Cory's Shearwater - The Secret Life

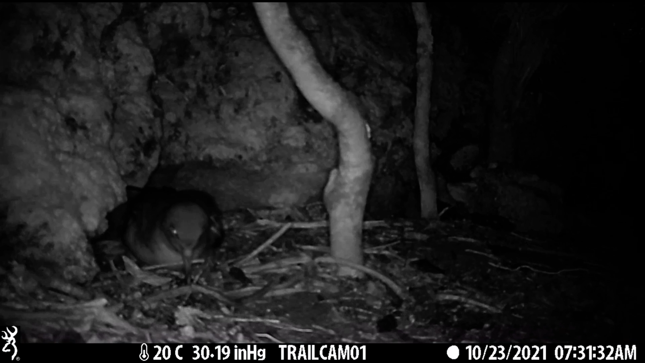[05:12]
The nocturnal excursions continued over an average period of 27 days. The chicks always returned to the nest before sunrise, which at this time of year occurs around 7.30 a.m. In total, each chick made about 50 excursions because they often made more than one trip out of the nest in a single night.
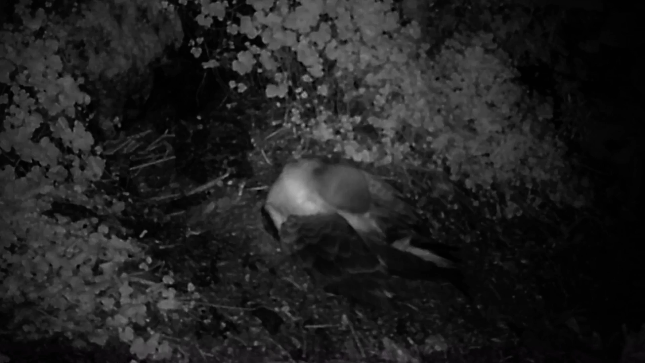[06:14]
The chicks also received visits from their parents during the night. Adults normally fed their young inside the nest or at the entrance.
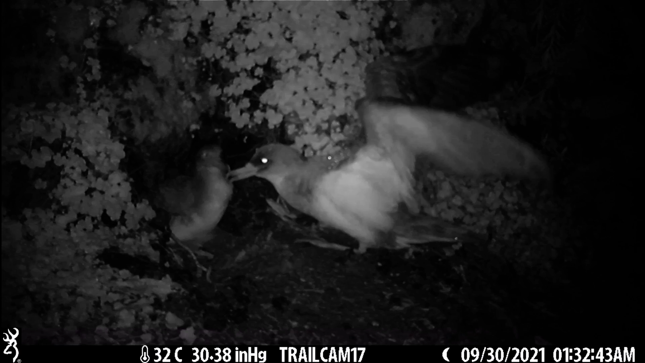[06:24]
Parental visits decreased as the fledging date approached. And in most cases, the adults stopped visiting their chicks 10 to 15 days before they left their nest for the last time.